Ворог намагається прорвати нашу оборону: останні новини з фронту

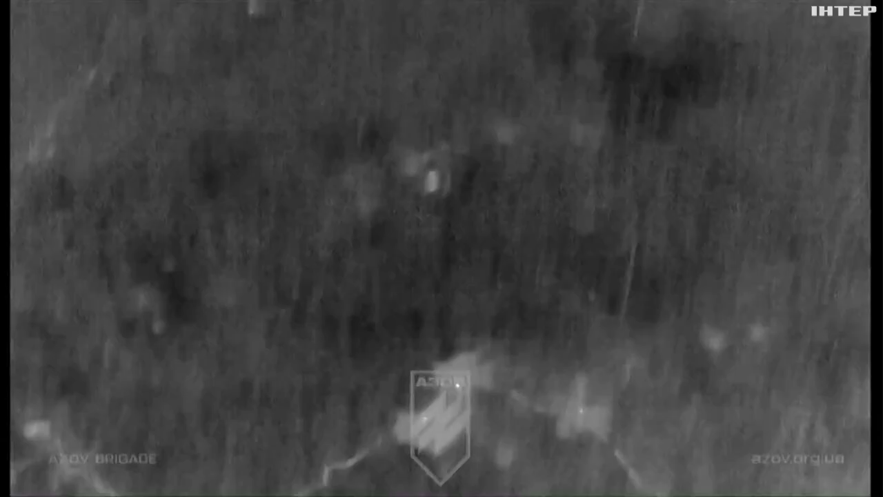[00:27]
Бої на лінії фронту від Куп'янська до Креміної активізувалися.
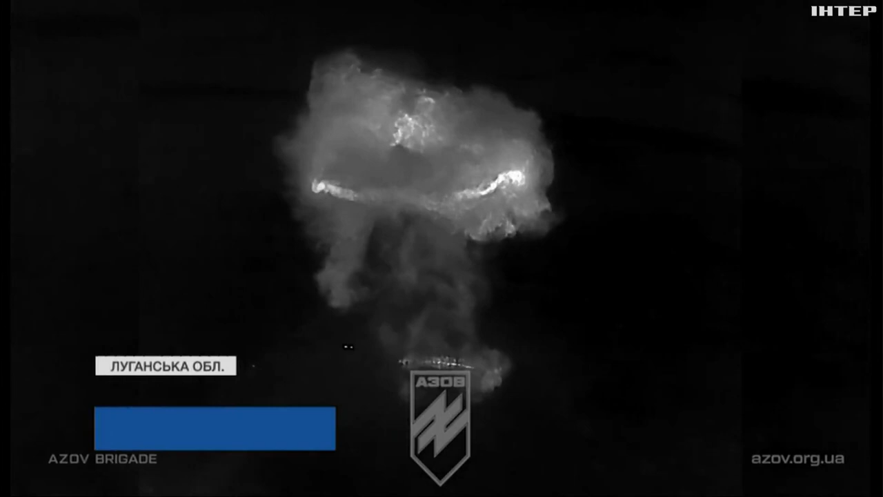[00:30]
Ворог щосили намагається прорвати нашу оборону.
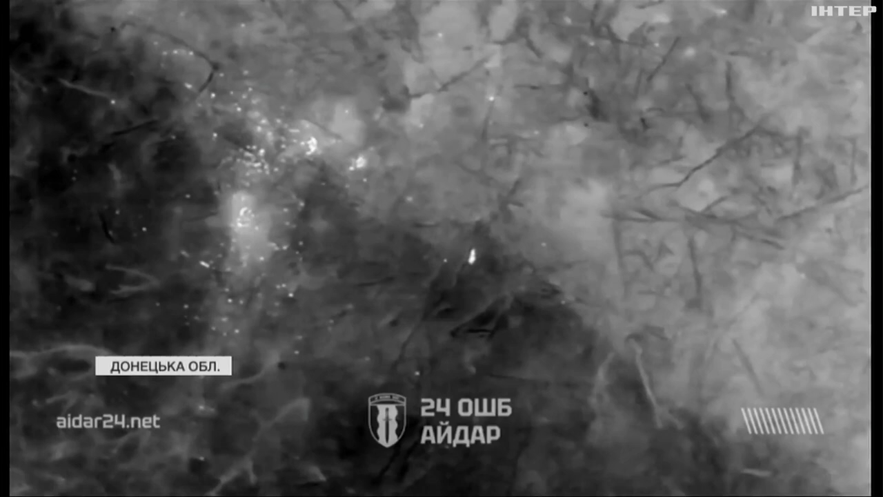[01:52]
На них наші оборонці вдалими скидами нищать російських армійців просто в їхніх сховках.
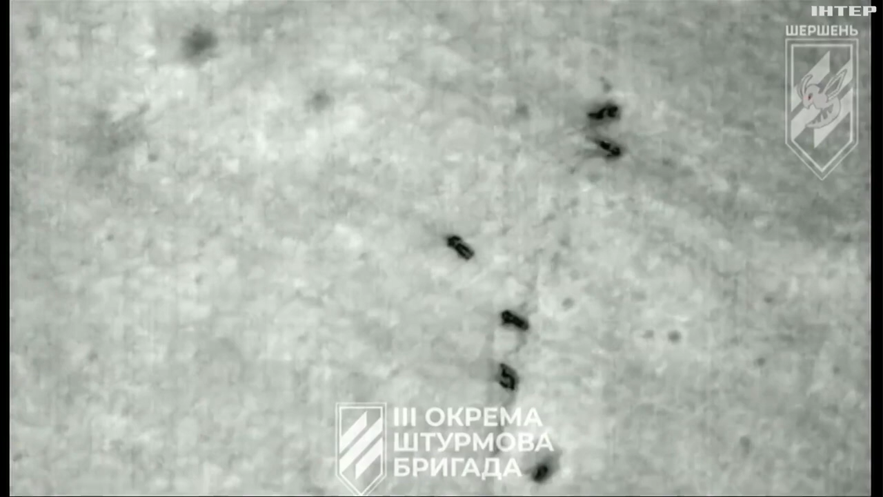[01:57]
На Авдіївському напрямку російські штурми теж не припиняються.